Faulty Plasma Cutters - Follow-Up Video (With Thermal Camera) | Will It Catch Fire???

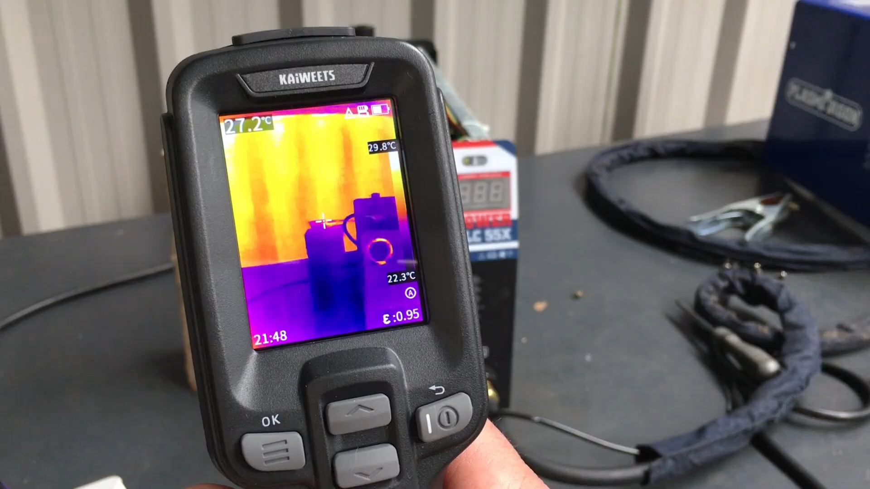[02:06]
On screen: spot 27.2°C
so this is my new kawitz kti
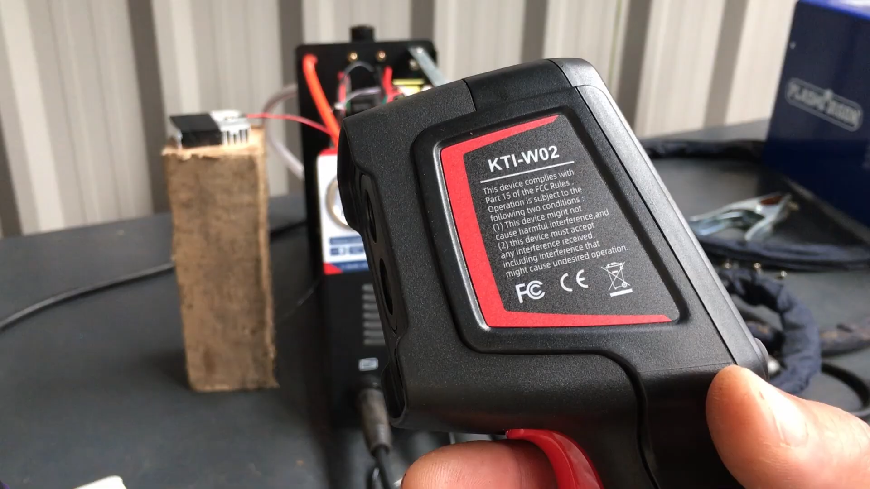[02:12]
w02 which is 256 by 192 resolution and it also does mixed visible
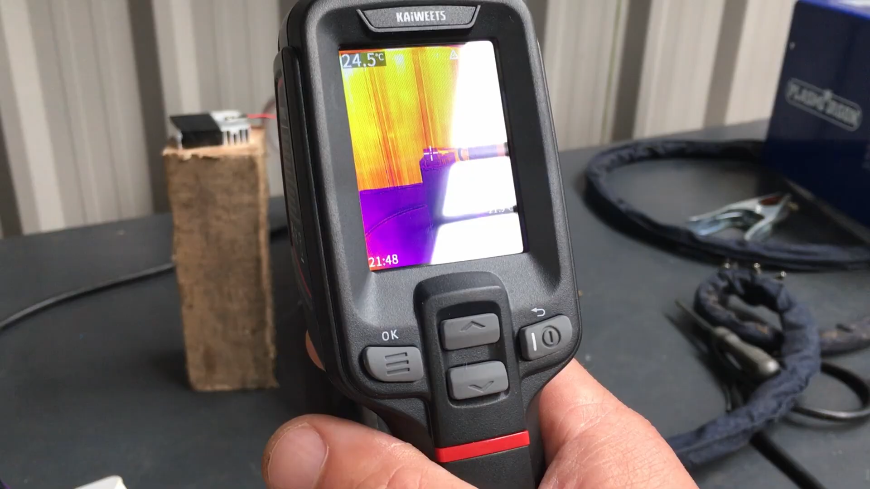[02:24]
light and infrared as well so you can get a bit more clearer picture there
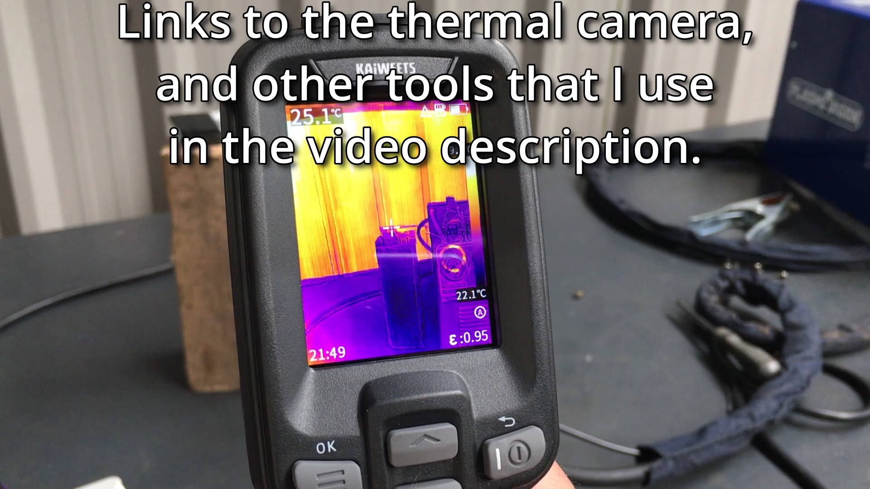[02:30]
so yeah so about 24 degrees so what I'm going to do I'm just going to plug this in
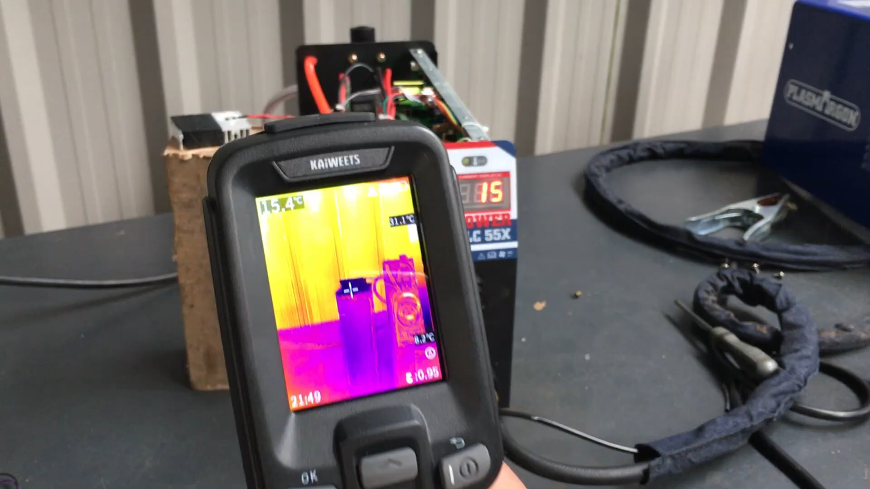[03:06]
let's see it's about 14 degrees
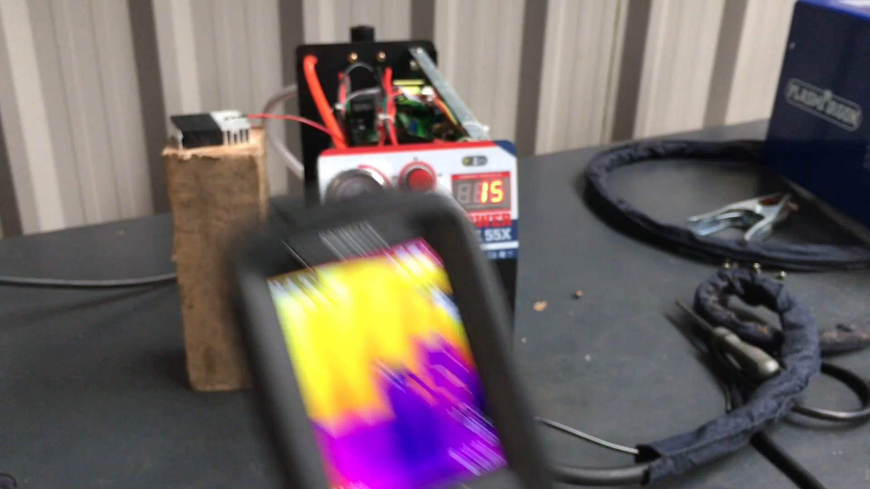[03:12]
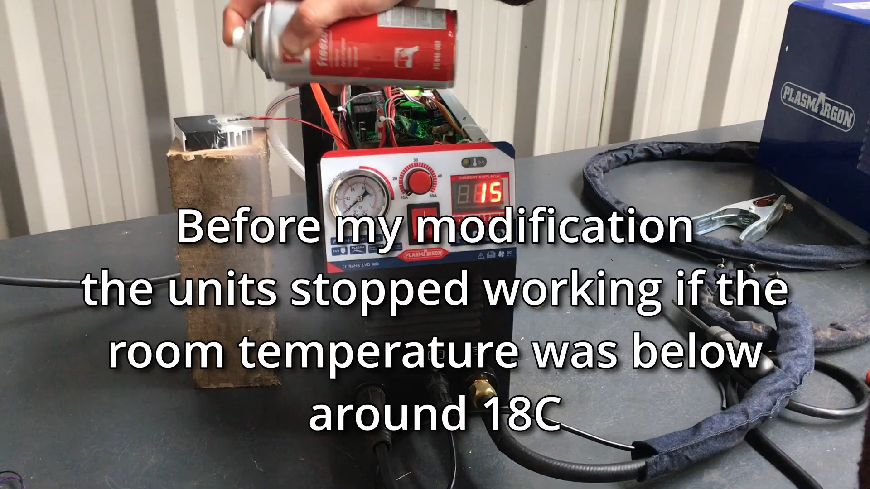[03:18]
let's see what we've got now
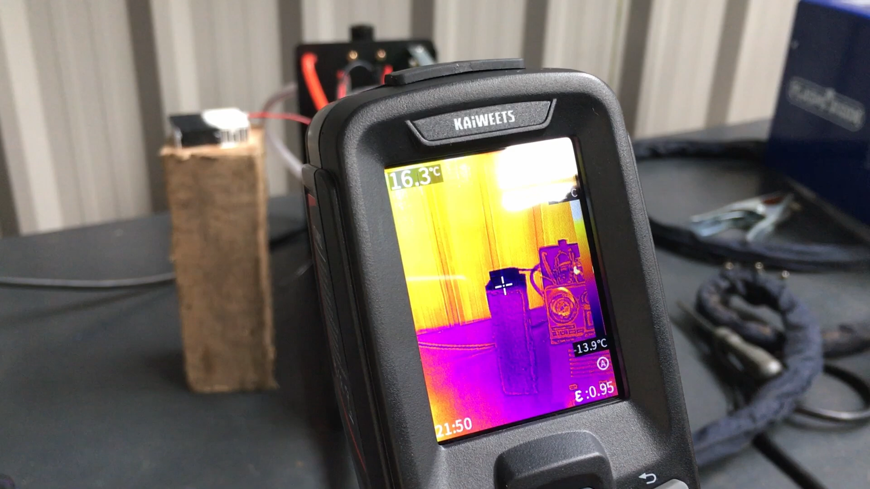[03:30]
On screen: spot 16.3°C
oh we've got about one degree there and if we notice it's still working fine the light hasn't tripped
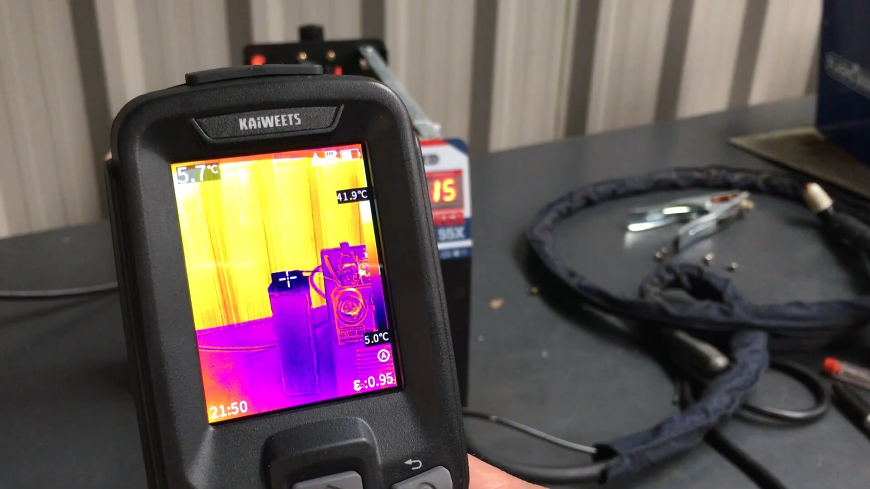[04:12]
On screen: spot 5.7°C, scale bottom 5.0°C
that's about five degrees so what we're going to do now is I'm just going to clean any condensation off this
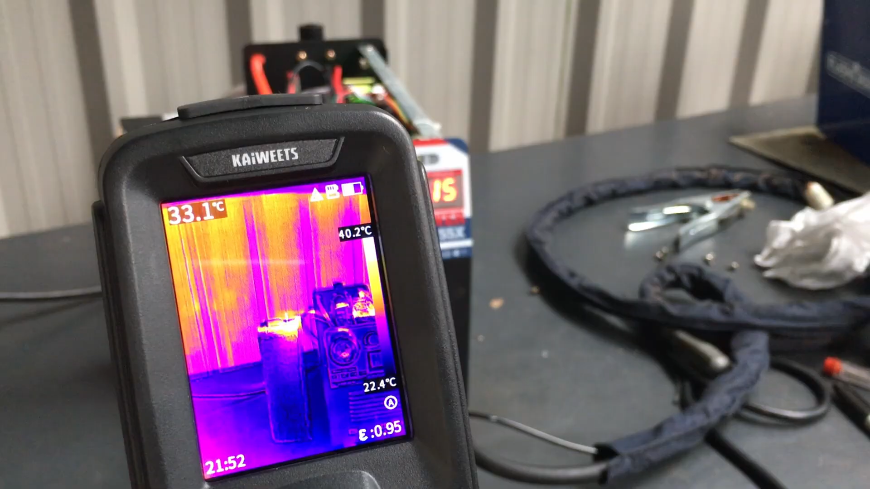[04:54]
On screen: spot 33.1°C, scale top 40.2°C, scale bottom 22.4°C
so we're about 33 degrees and the fan's kicked in let's give it some more heat
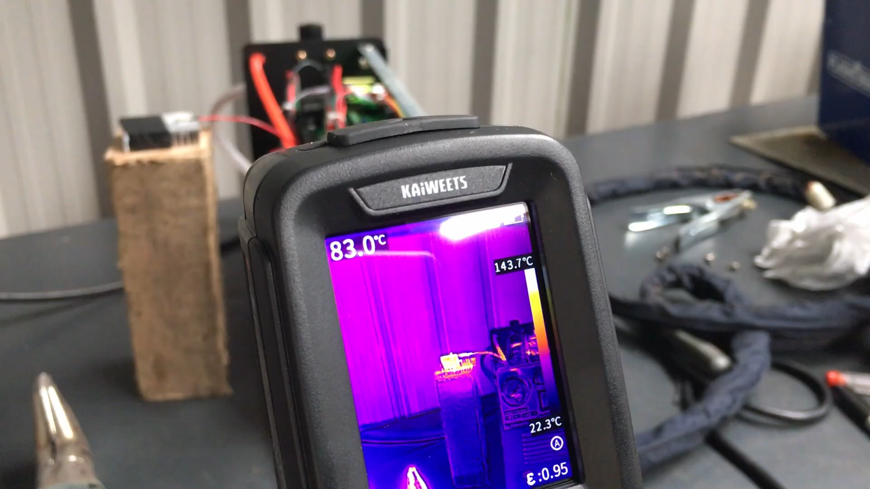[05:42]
On screen: spot 83.0°C, scale top 143.7°C, scale bottom 22.3°C
and that's about about 90 degrees so let's see if it's
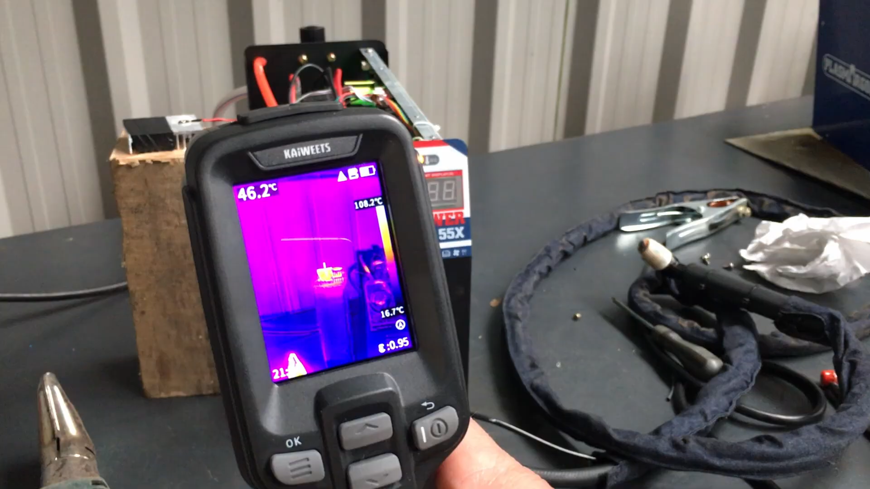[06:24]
On screen: spot 46.2°C
and we're about 40 degrees so I'll power cycle it now just wait for it to discharge a moment